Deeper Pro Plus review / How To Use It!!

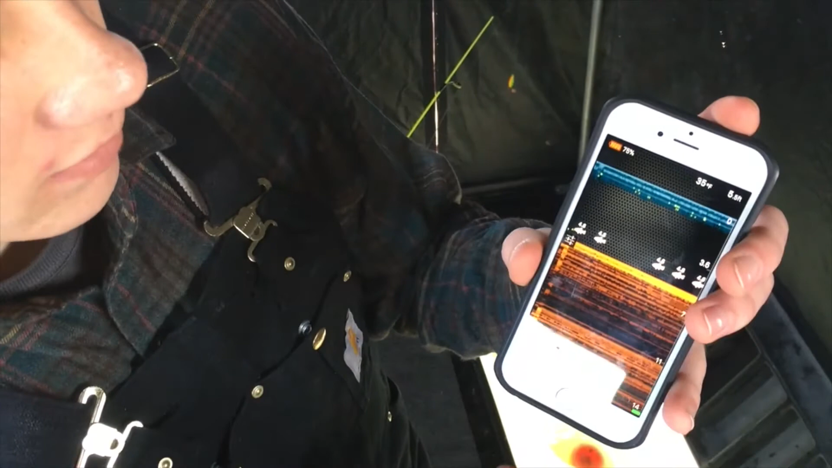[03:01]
We've got a fish down there. That doesn't mean there's that many fish. If it's at a constant rate, that means there's a fish at that level.